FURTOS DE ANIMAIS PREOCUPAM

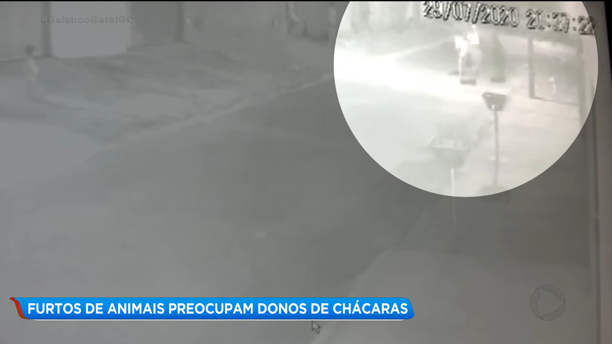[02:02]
Por volta das oito e meia da noite, câmeras de segurança de casas próximas flagraram um homem montado na égua roxinha e puxando os dois cavalos. A qualidade das imagens não é boa, por isso não dá para ver o rosto do ladrão. Nesse outro vídeo, é possível ver o homem de costas passando com os animais, correndo pela rua. Márcio diz que já procurou os animais por toda a região, mas não conseguiu localizá-los. Na região tudinho aqui, tudo é lugar, nós já andamos de quinta-feira pra cá, até ontem,